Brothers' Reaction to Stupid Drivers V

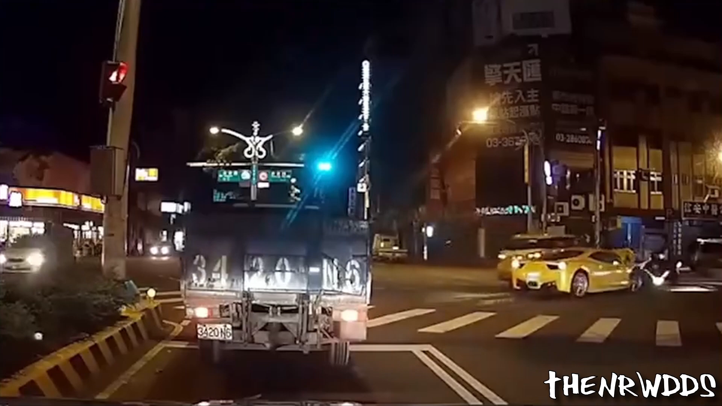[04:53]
Ooh, that's a nice car, too.
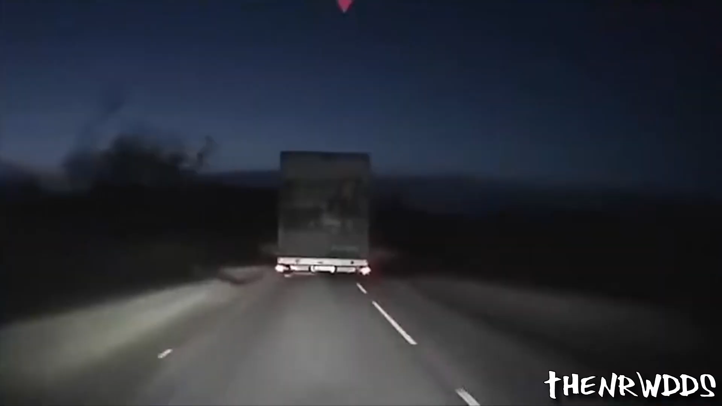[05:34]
Oh, there it goes! Oh! There it goes! Damn!